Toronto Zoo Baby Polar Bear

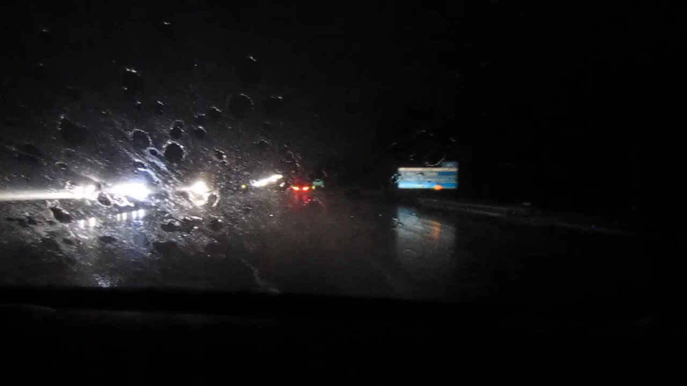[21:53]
Yeah. Oh, yeah? A lot of cars are just pulling over to the side, but not me. I'm going 100 kilometers over the speed limit. No, I'm just kidding.